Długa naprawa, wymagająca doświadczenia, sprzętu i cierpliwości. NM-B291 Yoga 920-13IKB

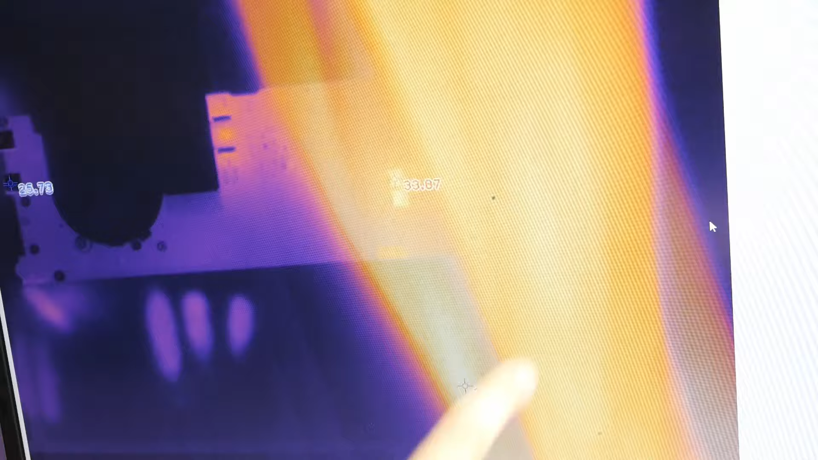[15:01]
No i kości się nie grzeją. Jeszcze raz. Prąd jest zmienny. To jest dobry sygnał.
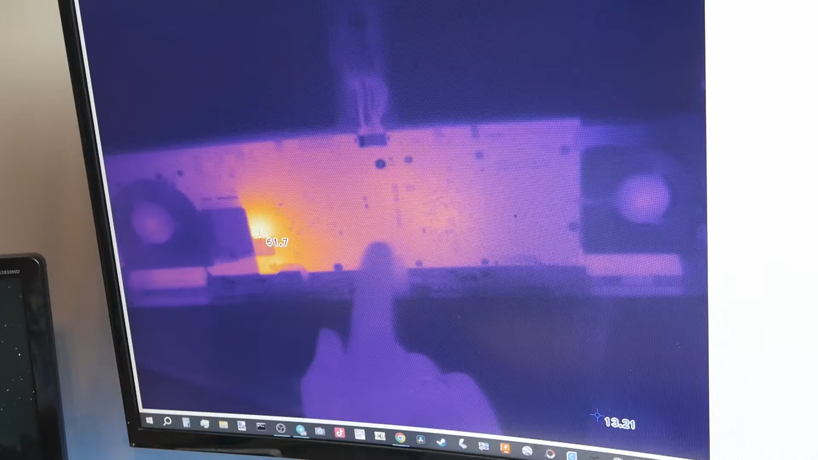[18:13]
Тобто цевка. Головна цевка. І повинно так бути. Решта виглянда справно.
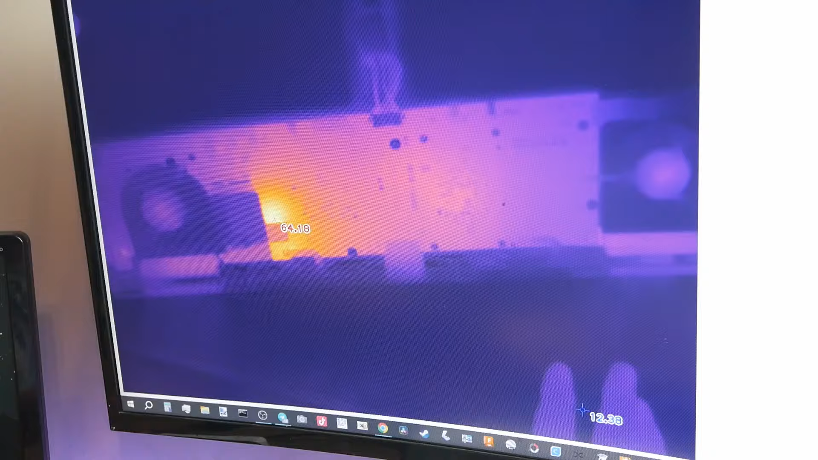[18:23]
І на батареї. І хоче працювати, може бути розладована.